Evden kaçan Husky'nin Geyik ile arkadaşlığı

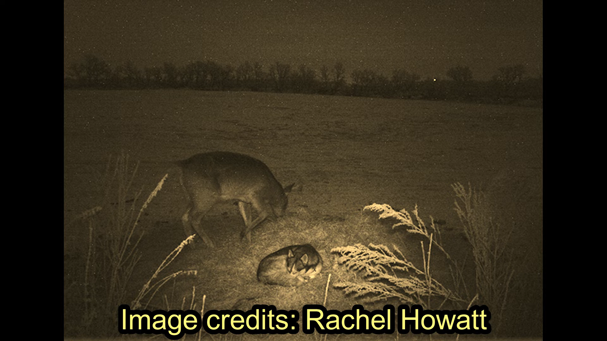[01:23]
Daha sonra köpeğin uyurken başka bir fotoğrafı var. Orada da geyik köpeği terk etmiyor. Yani hani ilginç yanı bu. Belki köpek geyiği kurtlardan bile koruyabilir.